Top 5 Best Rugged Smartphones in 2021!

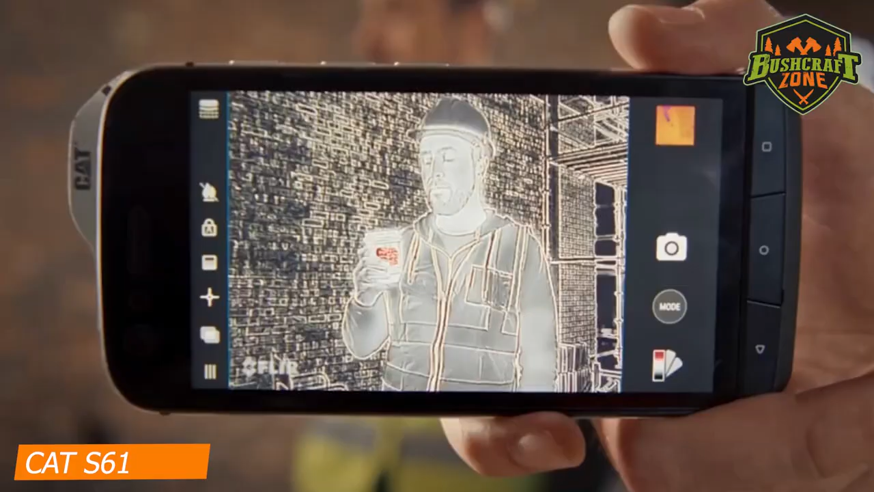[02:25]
and if you are interested in getting your hands on a thermal imaging shooter,
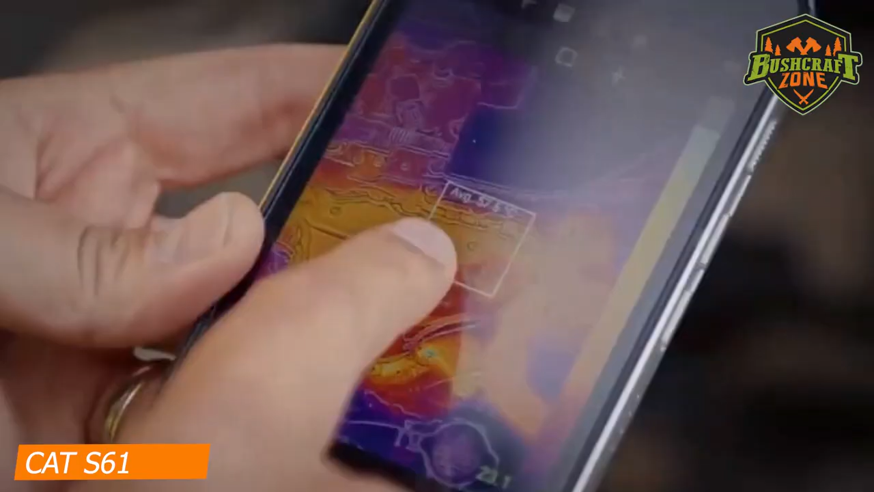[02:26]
this is the one that would serve you well, hands down. This phone is completely waterproof with a FLIR thermal camera.
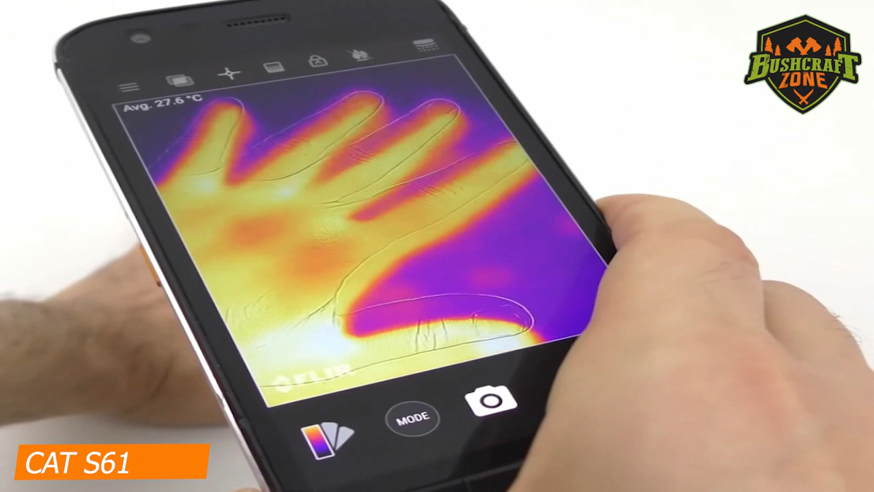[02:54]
Of course, you can go for that leptin thermal camera by FLIR,
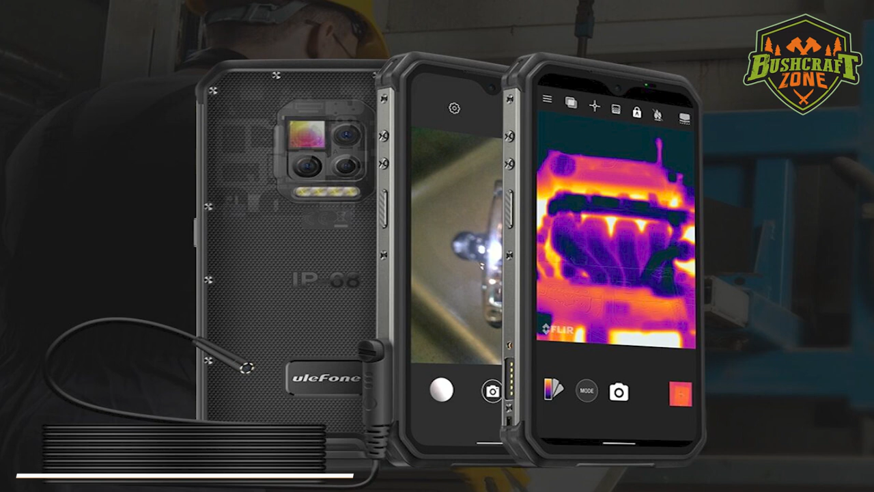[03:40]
Number 1. Ulifone Armor 9 Best Overall The best rugged smartphone on the market is the Armor 9 by Ulifone. And as the name goes, this phone is a total brick.
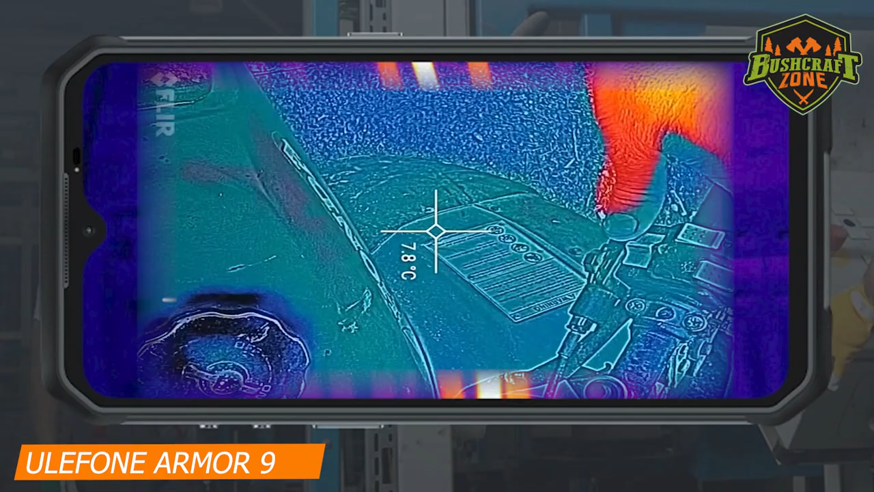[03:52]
It is equipped with a thermal imaging camera that supports an endoscope.